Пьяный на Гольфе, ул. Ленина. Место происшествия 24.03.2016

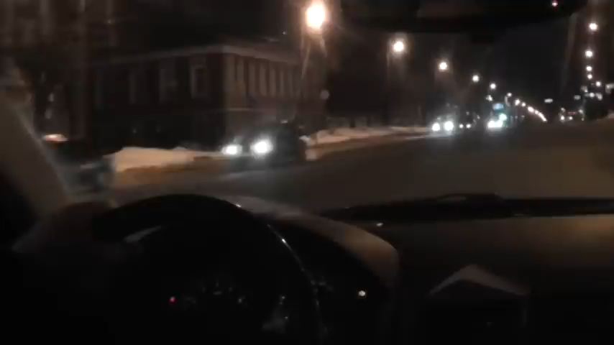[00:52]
Активисты ночного патруля передают инспекторам информацию о водителе «Фольксвагена», который выехал от бара и за две минуты мог попасть в ДТП не менее пяти раз. Ага, вижу, вижу, вижу, вижу. Вон она, вон она, первая, вон она. Уступайте нам. Вон, что попало дело. Не будет подчиняться мне. Все понятно? Роу,